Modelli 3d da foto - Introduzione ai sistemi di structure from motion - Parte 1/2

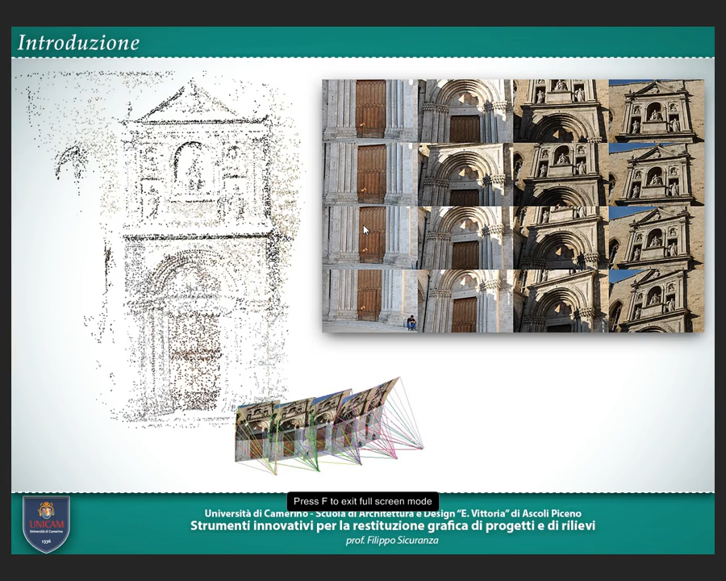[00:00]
un sistema, o dei sistemi, perché sono tanti, chiamati Distractor From Motion. Sono dei sistemi che permettono, partendo da una serie di foto scattate riprendendo un soggetto, sono sistemi che prendono queste foto, le analizzano e estragono automaticamente, o semi-automaticamente, informazioni geometriche, sotto forma di nuvola di punti, e cromatiche,
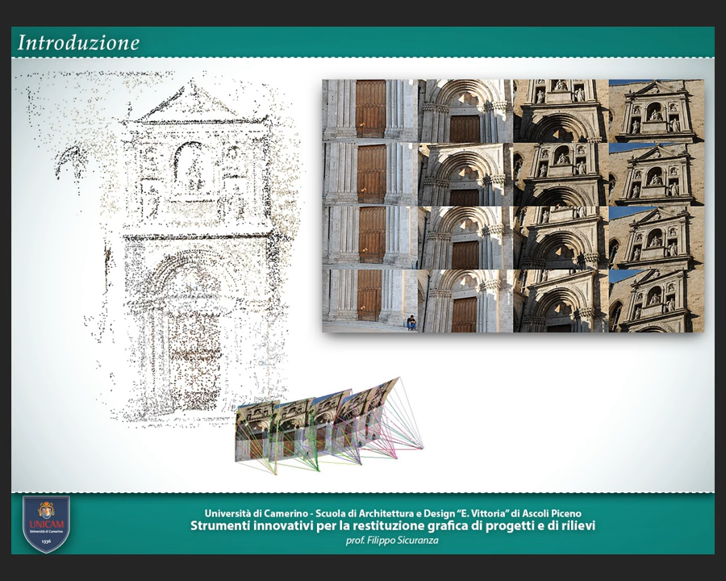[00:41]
perché essendo informazioni derivate da foto, poi le foto vengono utilizzate per dare le informazioni cromatiche al modello che si ottiene. Questi sistemi a che cosa servono?
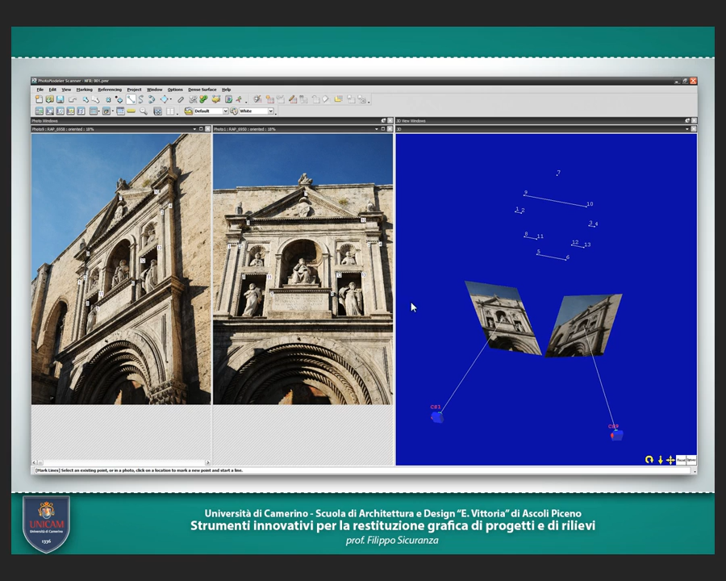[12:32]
facilmente di automatizzare tutto il processo che prima vedeva l'utilizzatore andare a indicare i punti omologhi sulla foto quindi i sistemi automatici di structure from motion io ho cercato di sintetizzarvi un po' quello che è il flusso di lavoro
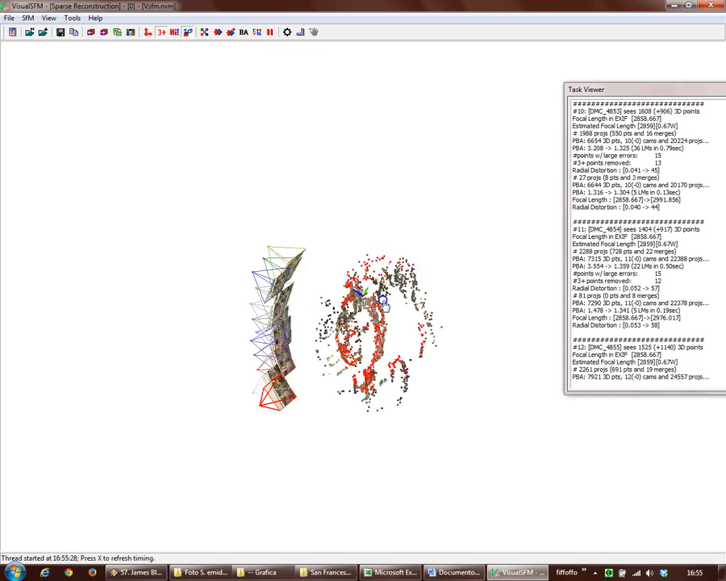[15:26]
posizionando le prese e mostra man mano i punti che gli sono
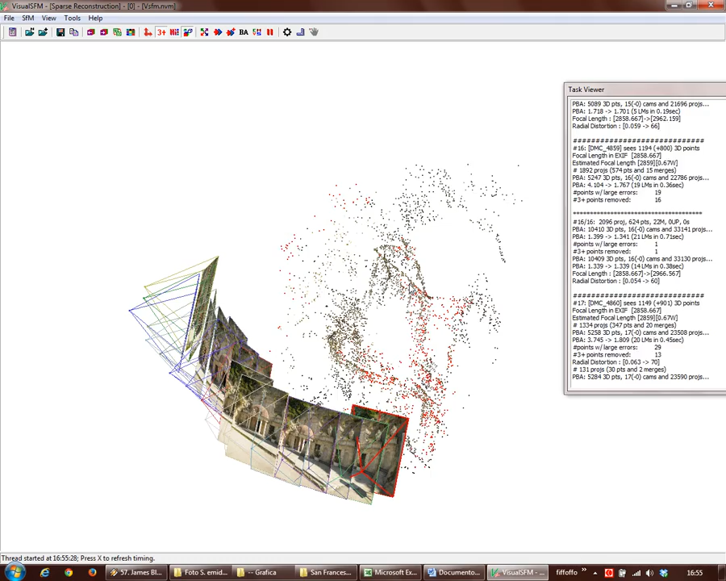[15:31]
serviti per ricostruire per orientare le prese una volta che ha finito
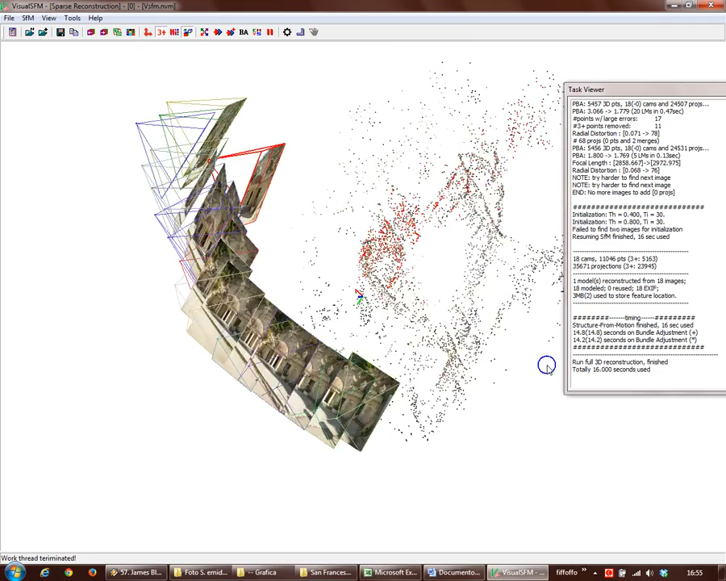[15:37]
io mi ritrovo questo modello dove ho già una nuvoletta di punti ma
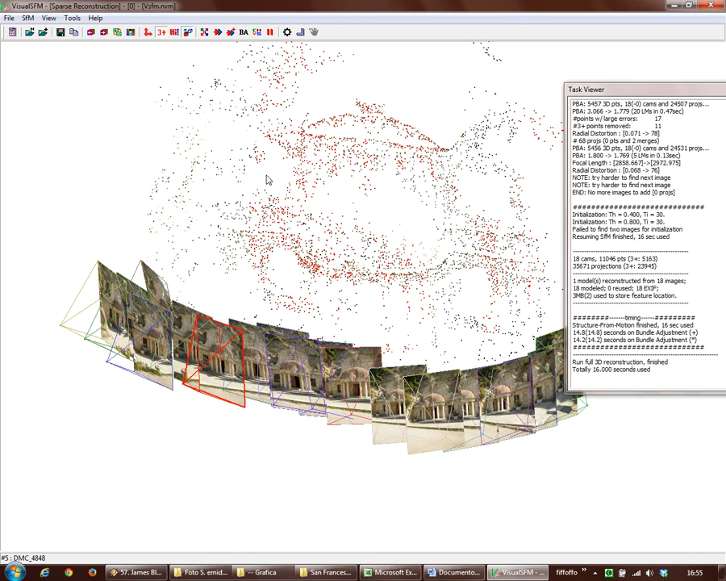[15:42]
una nuvoletta che in inglese gli inglesi la chiamano sparse una nuvoletta rada perché in questo caso sono solo pochi punti e sono quei punti che sono
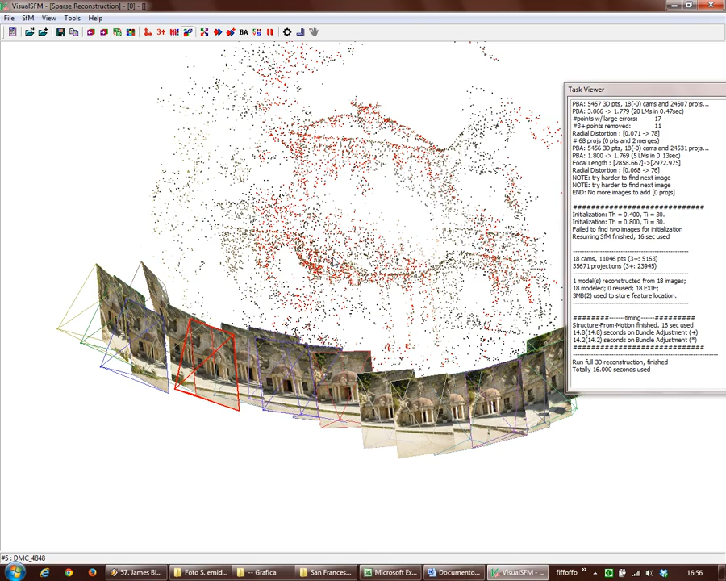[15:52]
serviti al software per orientare il sistema
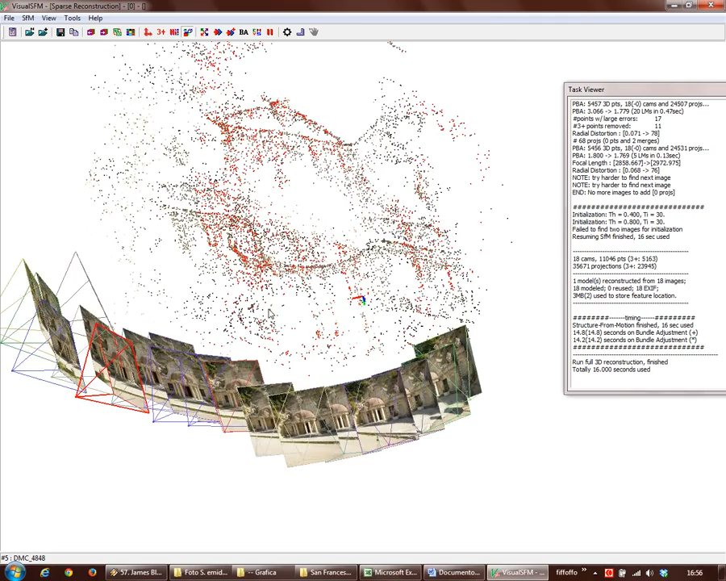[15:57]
se volete ve lo faccio rivedere chiudo un attimo questo qui il bello di questo è che lo fa vedere in diretto quindi man mano che aggiunge
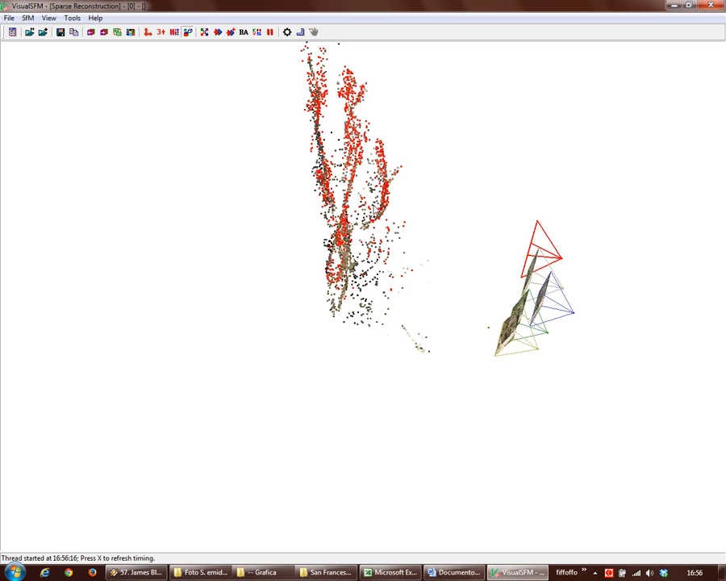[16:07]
le foto fa vedere i punti che sta restituendo e come poi
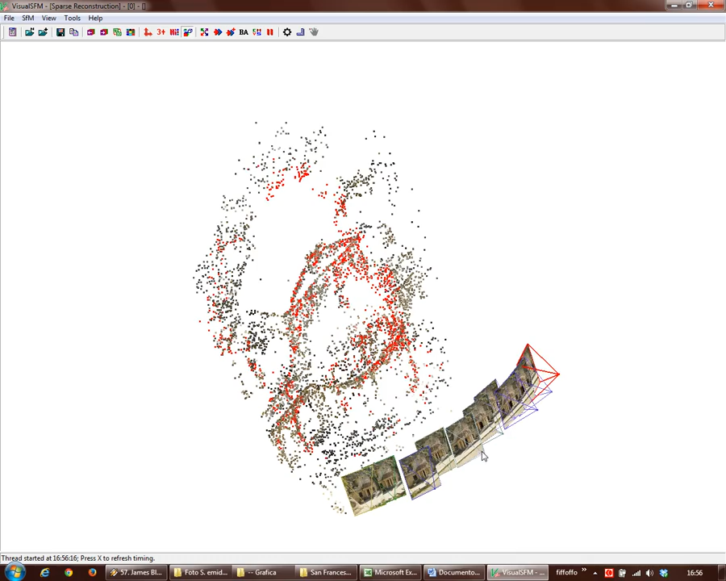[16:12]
ridistribuisce l'errore su tutte le su tutte le foto cosa nella fase di orientamento ci posso fare poco e niente perché i punti sono molto pochi alcune volte sono tanti però questa è una fase intermedia una fase in cui si cerca di capire se le foto che si è la campagna fotografica che si è
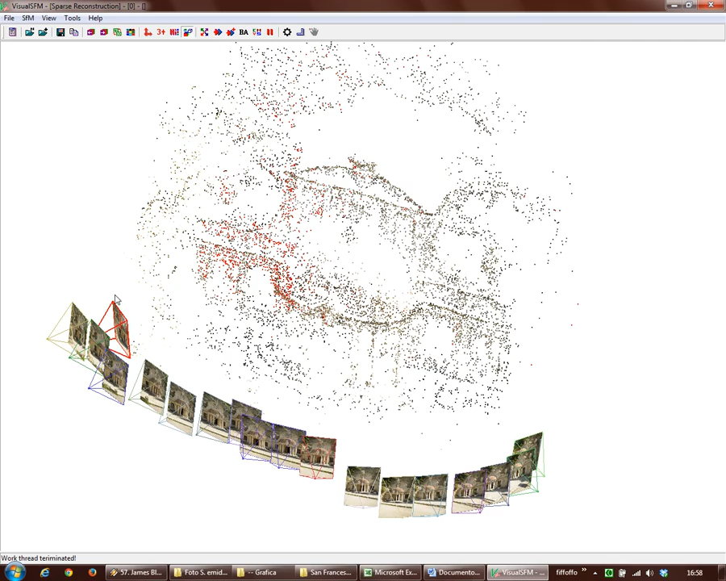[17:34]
riesce usa degli algoritmi chiamati di autocalibrazione che riconoscono la distorsione della lente e la corretta quindi in questo caso io ho un modello non solo orientato ma anche sono riuscito a derivare anche i parametri di deformazione dell'ottica che ho utilizzato questa cosa è molto importante perché quando poi io vado a restituire delle misure se io ho una foto molto deformata non riesco a ricostruire nulla da quella foto in questo caso questi sistemi se le va a prendere dai dati exif quindi dai dati quando io scatto una foto